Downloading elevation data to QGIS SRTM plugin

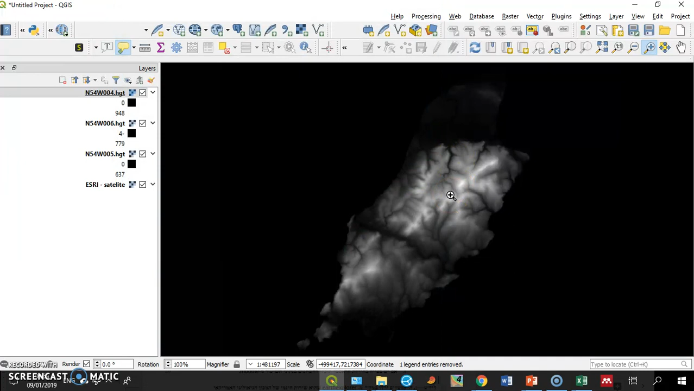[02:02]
Now you have the innovation of this notorious island. Thank you for watching. Bye.